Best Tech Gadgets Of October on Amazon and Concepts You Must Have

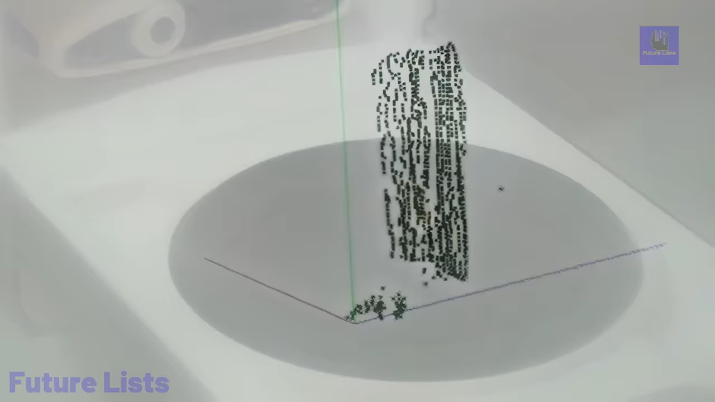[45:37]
Powered by ChromaSpec technology, it harnesses the full color spectrum to capture geometry and color.